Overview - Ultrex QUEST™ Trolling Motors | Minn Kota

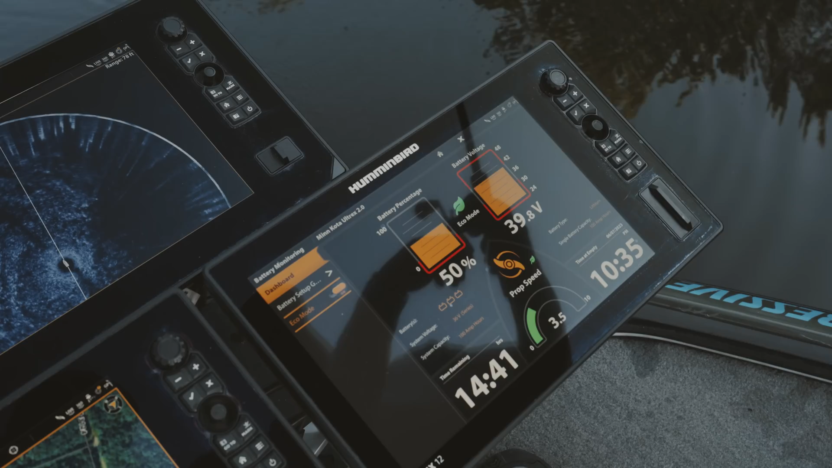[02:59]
When batteries are drained to the 20% mark, Quest offers a prompt to enter Eco mode to extend battery life even farther.